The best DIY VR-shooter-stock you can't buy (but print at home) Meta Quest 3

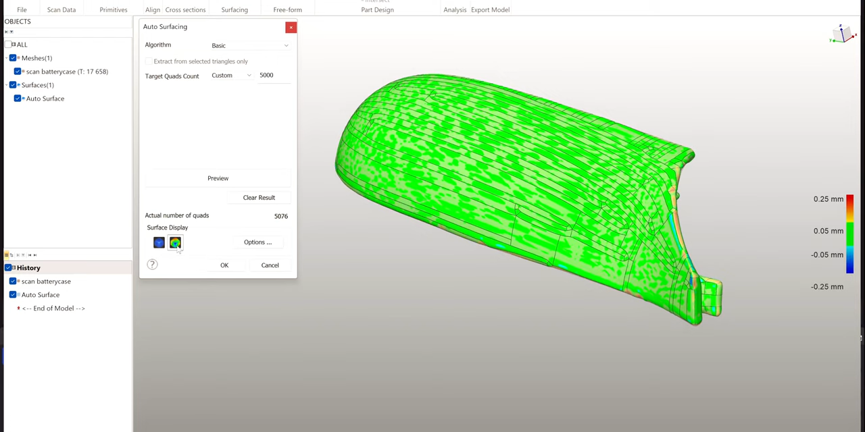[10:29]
where you can see the max deviation it has yeah there you have it it's
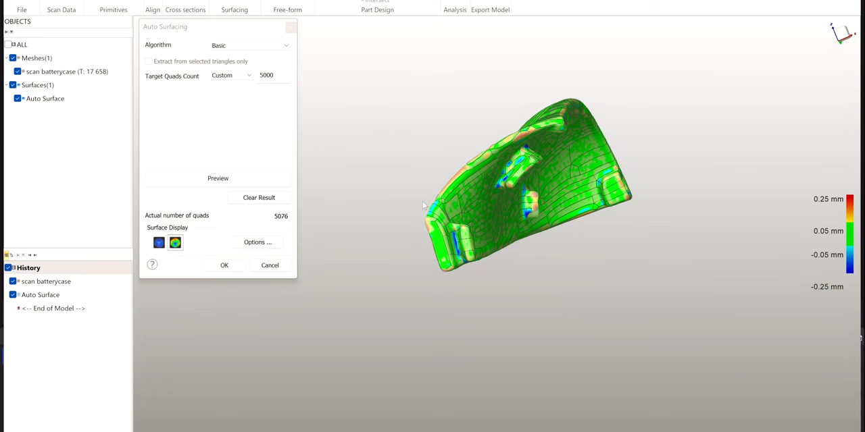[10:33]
already converted I simply hit ok and it converts it into a step file I would play around a little bit with the settings